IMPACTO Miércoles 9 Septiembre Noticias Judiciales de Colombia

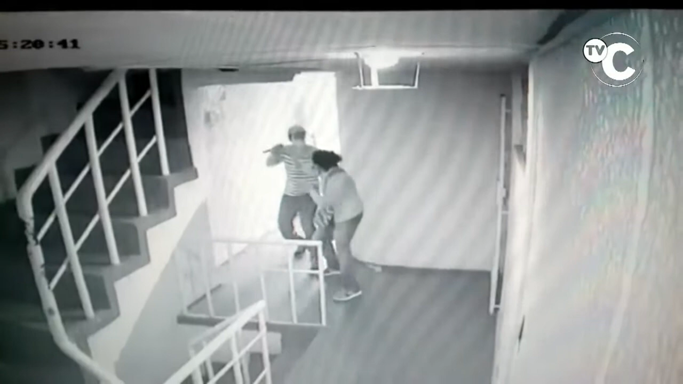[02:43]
donde llega a atracar a los que van entrando a su apartamento.